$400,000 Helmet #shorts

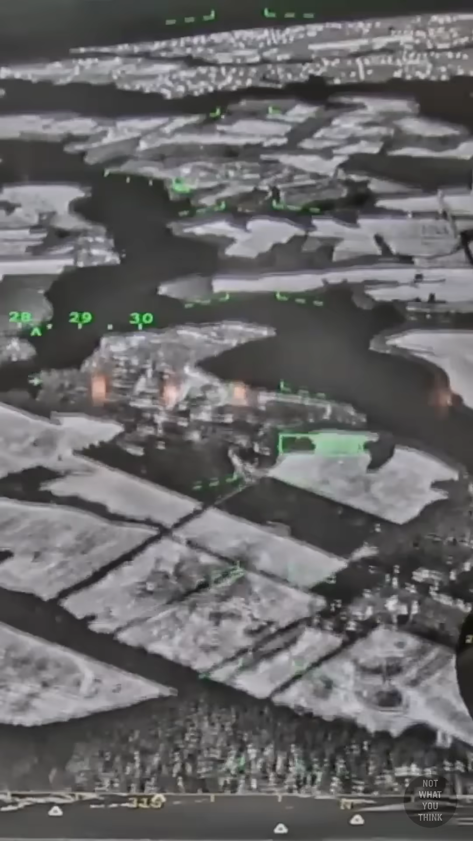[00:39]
all the relevant information is displayed on the visor in the right place. But a really cool feature is the X-ray vision, which is a 360-degree digital display of what's going on around the aircraft.
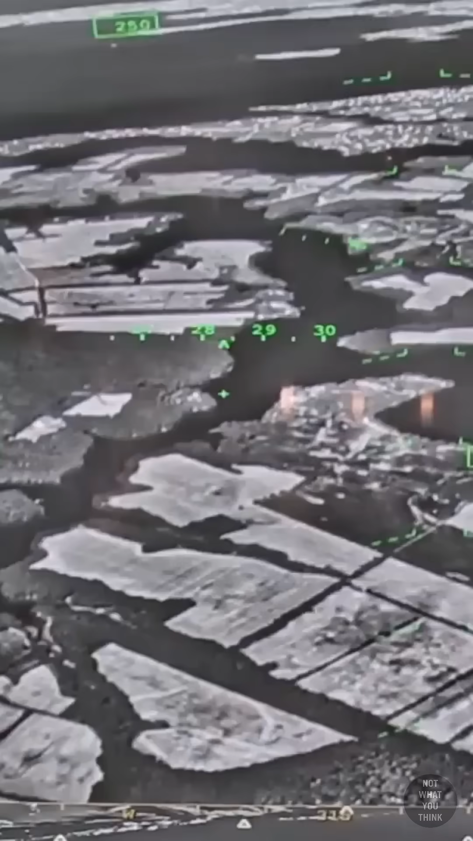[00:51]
So if the pilot looks down, they could see what's below them on the ground, as if they were looking through the aircraft floor.